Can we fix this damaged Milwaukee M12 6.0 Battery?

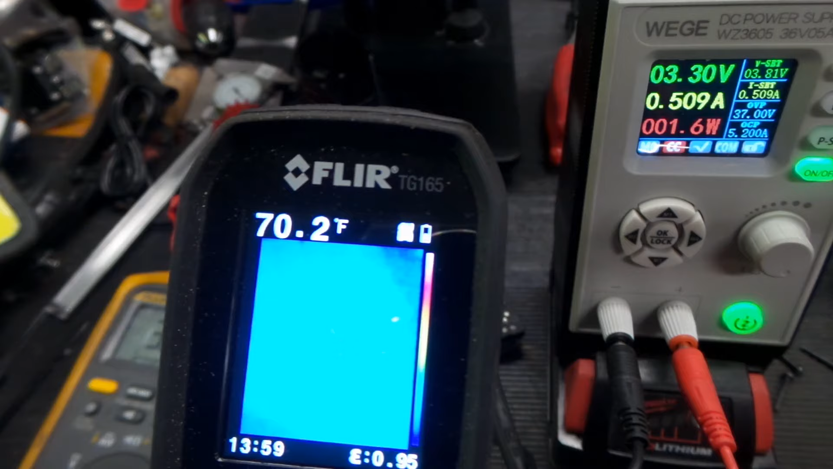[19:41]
On screen: spot 70.2°F
everything is looking good you can see we are creeping up nice and easy
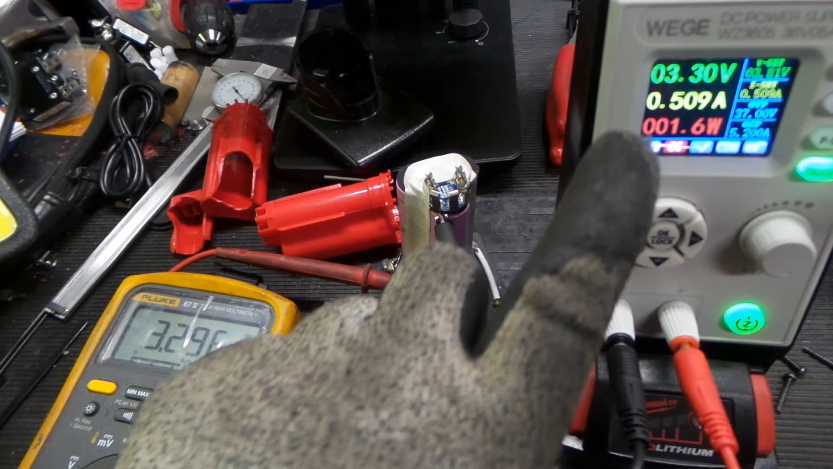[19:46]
we are at 3.3 volts the fluke agrees we will keep going with it and we are back again so let's take a look here see how everything is looking
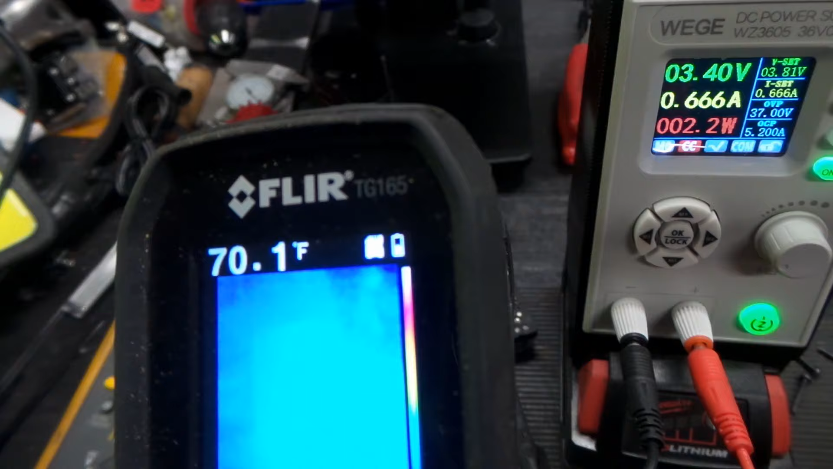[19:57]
On screen: spot 70.1°F
you can see that is tough to get to show up there you go
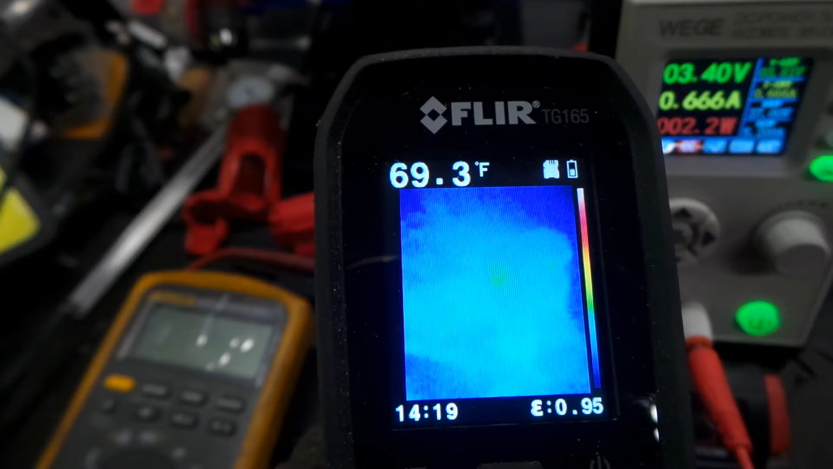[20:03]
On screen: spot 69.3°F
looks pretty good nothing really getting hot at all I think we could bump the current up just a little bit more
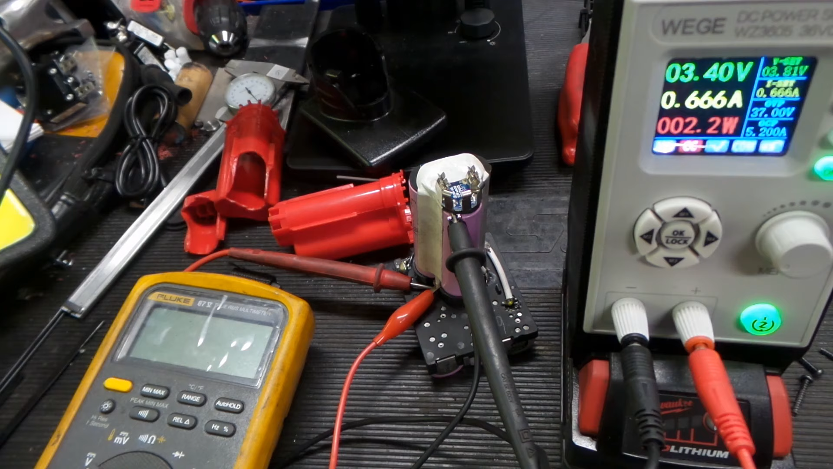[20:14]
ok we are back so you can see we are just doing a slow build up here this has been a
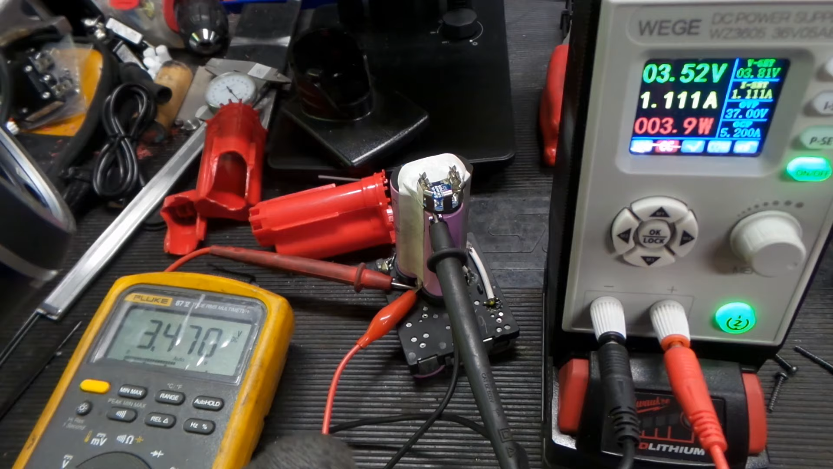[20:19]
time lapsed until this point let's take a look here
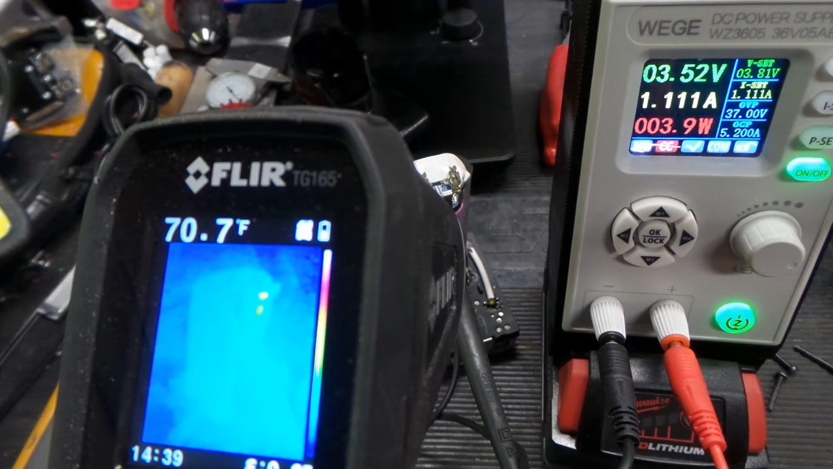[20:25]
On screen: spot 70.7°F
everything is still very cool see a little bit of heat at the top see that is
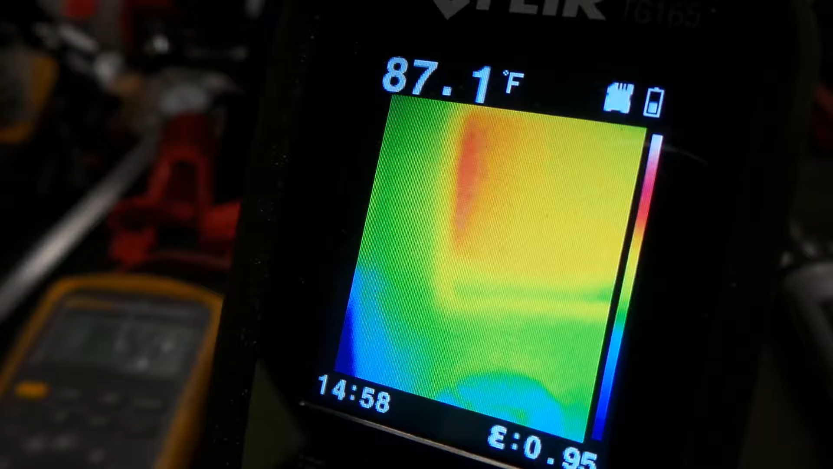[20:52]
On screen: spot 87.1°F
it is definitely warmer than the battery itself you can't even see the connections
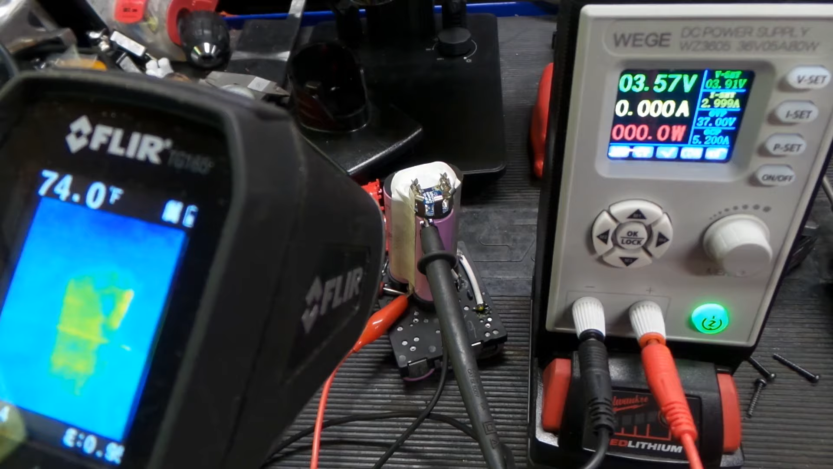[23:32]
On screen: spot 74.0°F
there we go you are just seeing the reflection of
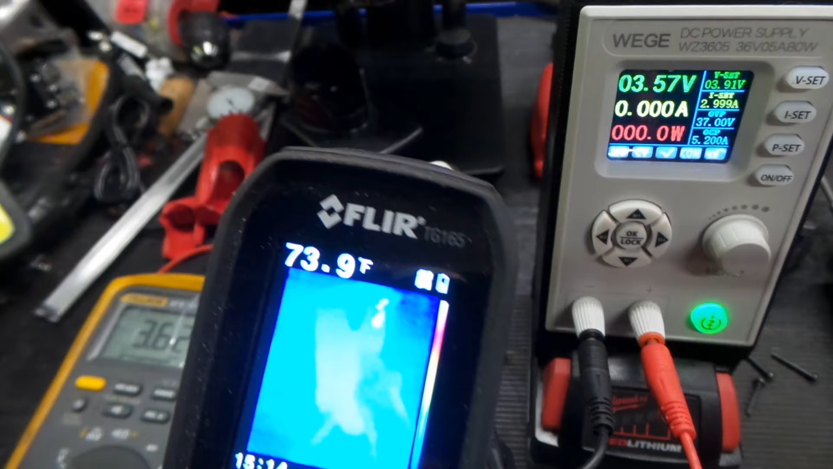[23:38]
On screen: spot 73.9°F
the contacts up top there sometimes that looks warm so I think we are ok
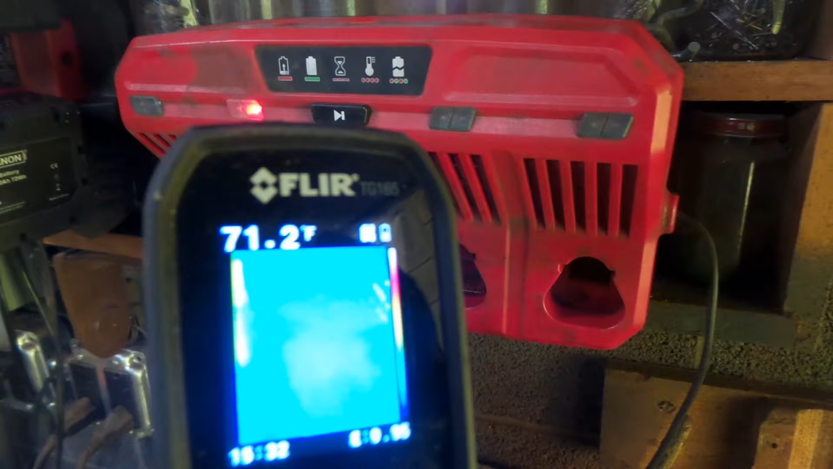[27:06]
let's take a look to see if anything is getting warm I might have to back up a little bit there we go
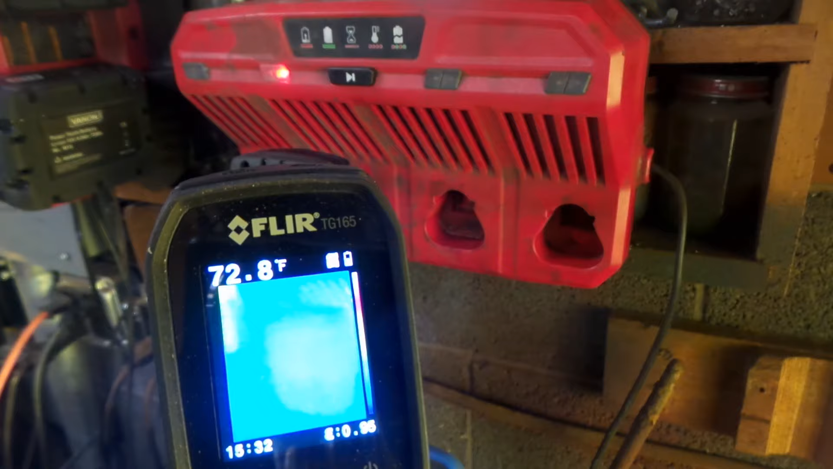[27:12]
On screen: spot 72.8°F
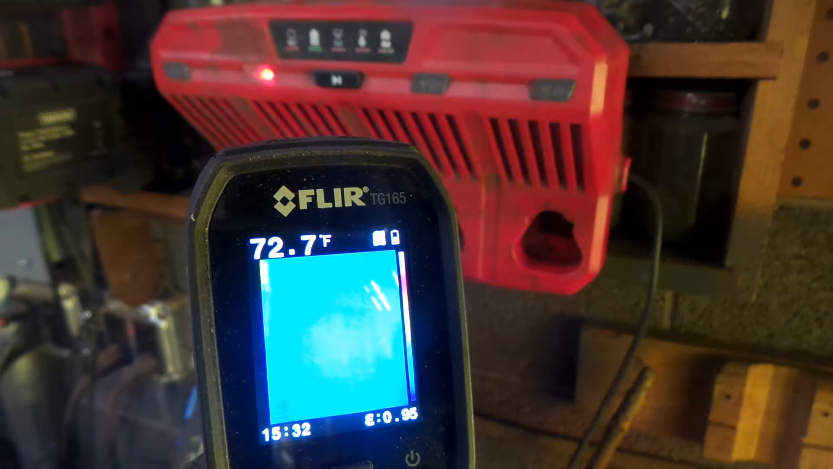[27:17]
On screen: spot 72.7°F
now you can see everything is looking pretty
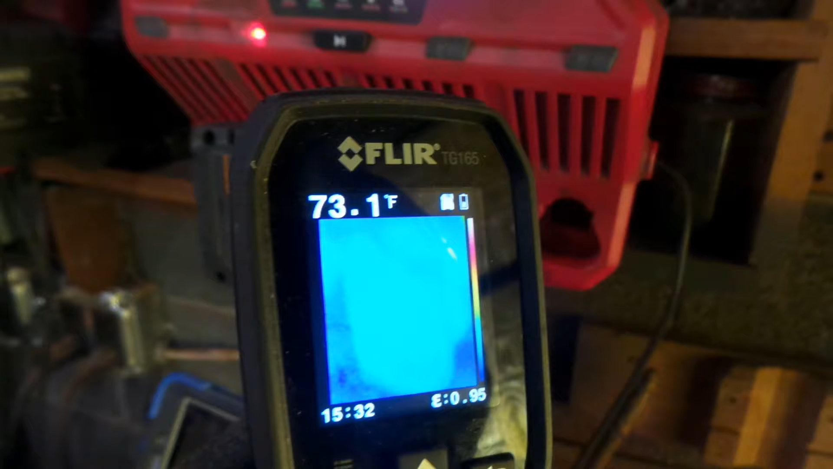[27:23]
On screen: spot 73.1°F
pretty cool yet if you recall those were the cells close there
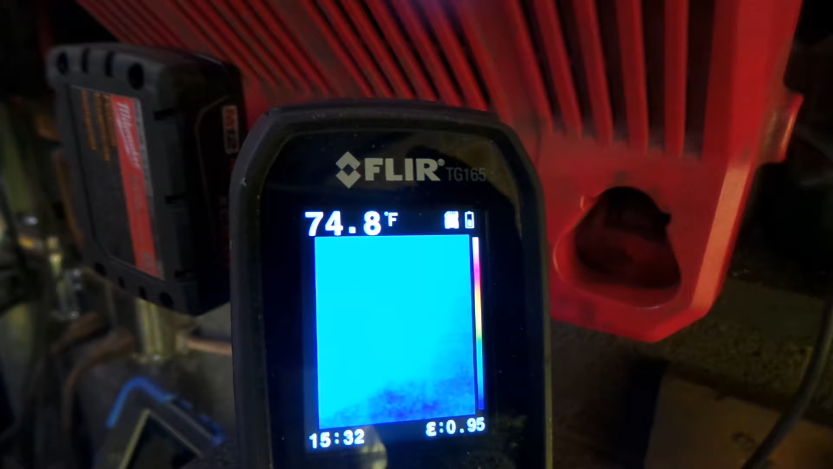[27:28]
On screen: spot 74.8°F
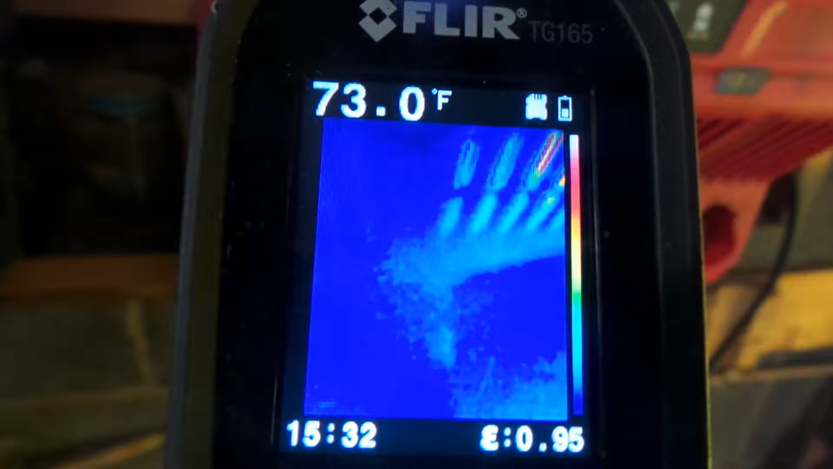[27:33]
On screen: spot 73.0°F
everything looking nice and cool on the battery pack so nothing to worry about here
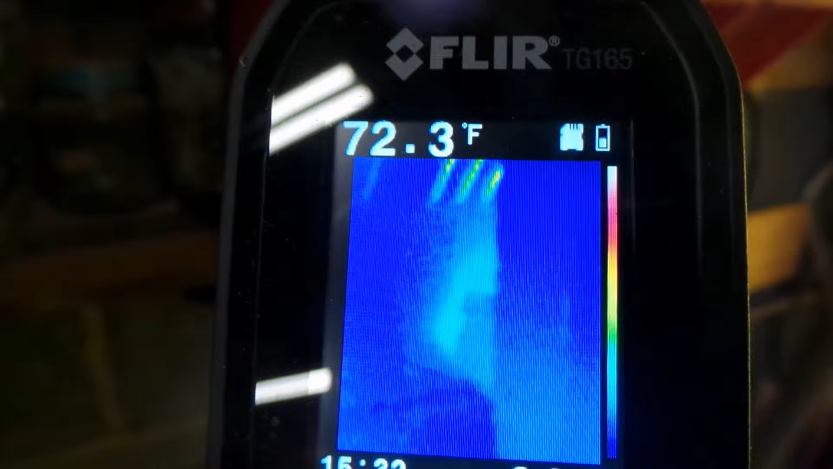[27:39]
On screen: spot 72.3°F
and here we are fully charged let's check it out